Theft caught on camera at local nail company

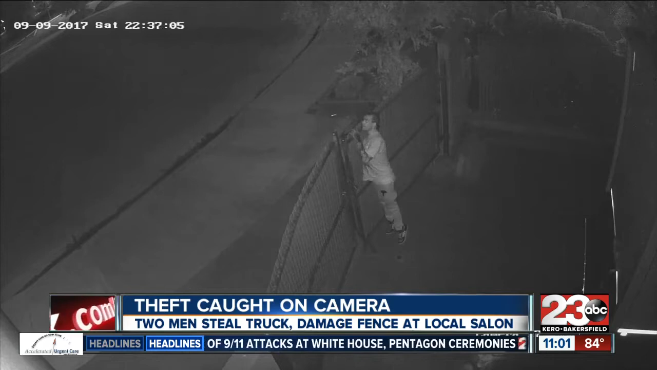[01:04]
One man appears to be on lookout duty, making sure the coast is clear for the other man to steal the company's box truck. The footage shows them repeatedly ramming the fence with the truck, eventually making it out of there and driving off. But Kera Sky employee Vanessa Hagelin said they're thankful the truck wasn't filled yet.